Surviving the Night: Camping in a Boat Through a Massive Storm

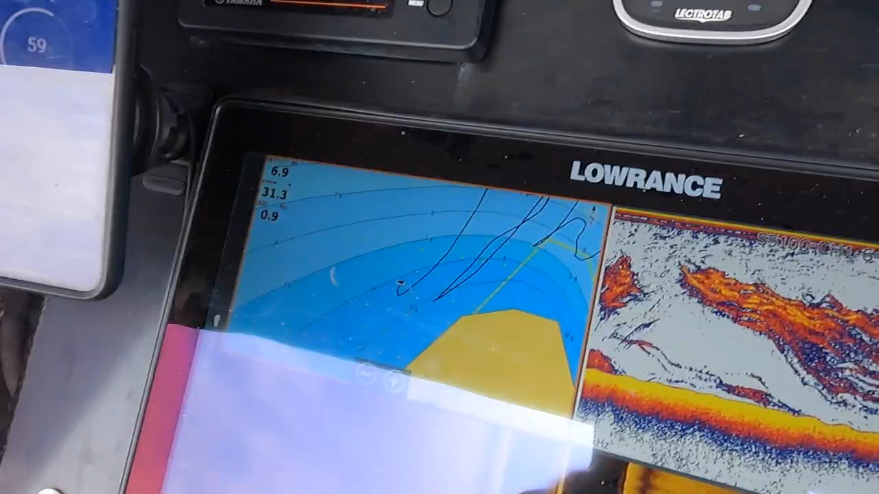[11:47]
underneath all this carnage might be a couple of finger marks